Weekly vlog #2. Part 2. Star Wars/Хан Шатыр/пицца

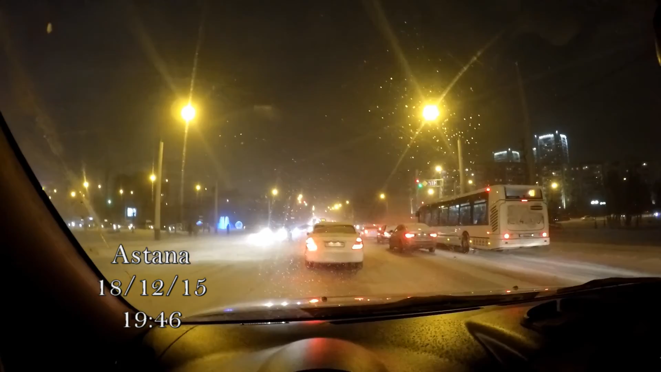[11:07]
но я полагаю вы уже видели это видео всем добрый вечер собиралась сегодня ехать опять в Ханшатыр но у нас невероятная
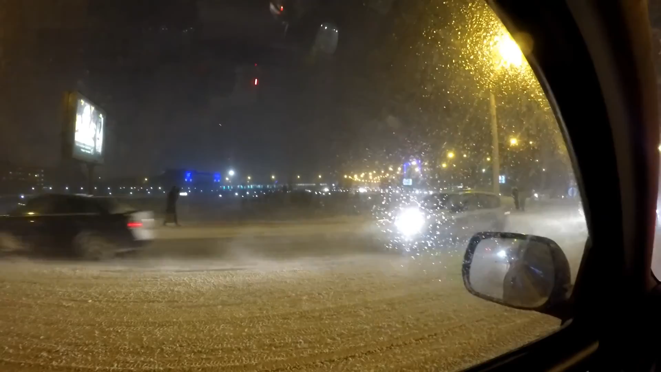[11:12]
метель все заметает все метет кошмар вот поэтому сейчас это делать бессмысленно все едут три года я вообще не люблю медленно ездить
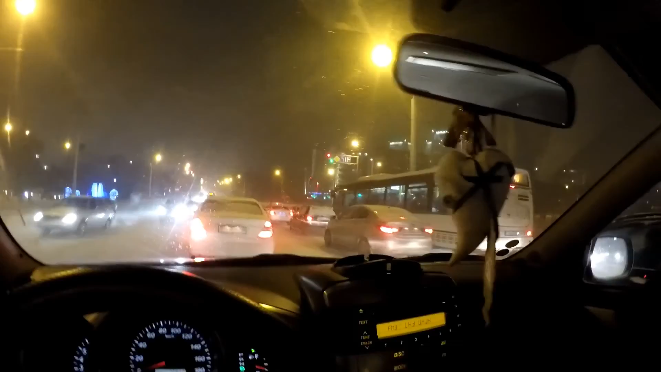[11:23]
по крайней мере не меньше 60 я уже еду тогда домой Вову отвезла на работу в ресторан тем более мне нужно выставить
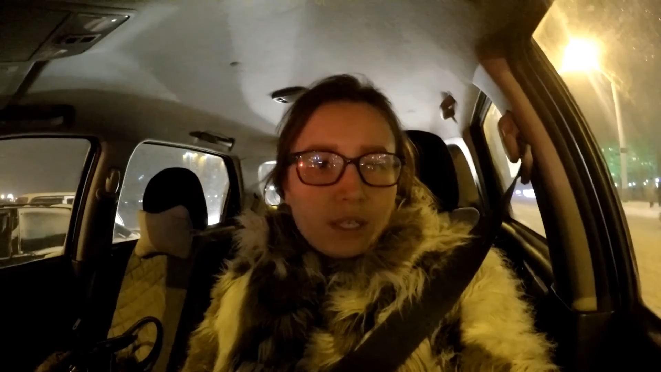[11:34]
видео которое я сняла поэтому сейчас я приеду домой и буду монтировать видео вот и очень хочу кушать я такая голодная я за весь день съела только один банан его мне еще брала сушеные кальмары в пакетике
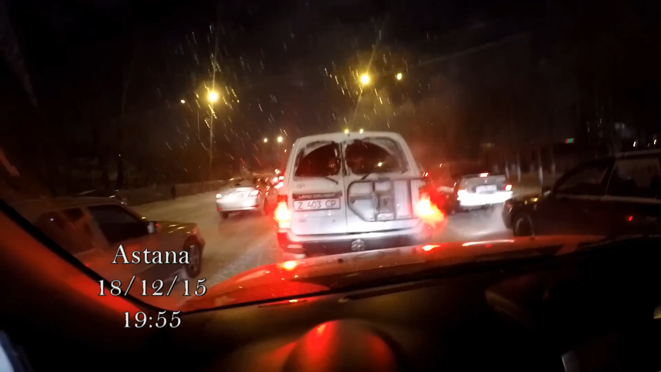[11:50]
стою в пробке чтобы вы понимали туда до светофора огромная пробка и уже после меня огромная пробка туда
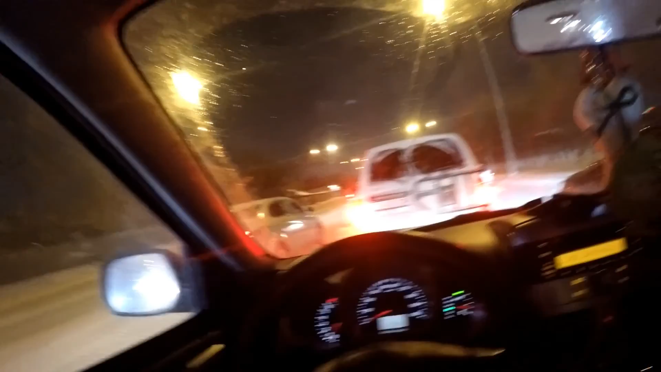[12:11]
черепашьими шагами и как всегда два ряда с двух сторон движутся а мой
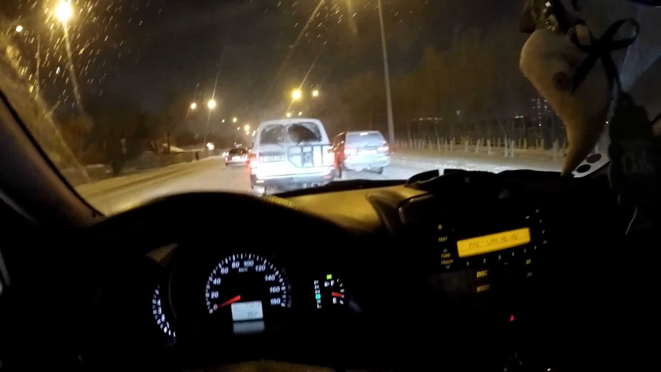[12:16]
нет при том что с правой стороны это полоса для автобусов только но почему-то все равно по ней едут в ногу все машины уже ночь уже три часа я как всегда сижу